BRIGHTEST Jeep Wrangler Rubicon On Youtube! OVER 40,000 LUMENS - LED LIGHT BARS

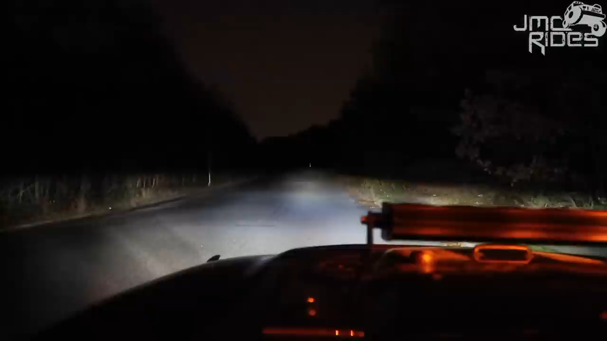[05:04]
And I really do love these lights. Check it out. So right now, what do I have on? I have, I'm going to turn off the amber lights. Great, no amber lights. Okay, now we have every single light out.
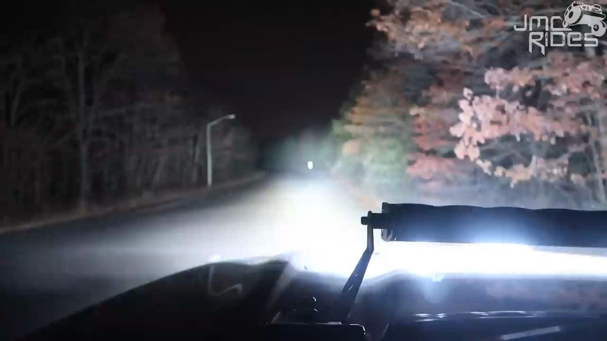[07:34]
All right, we're going to turn that off. The last thing we're going to do is all light bars over 40,000 lumens facing forward.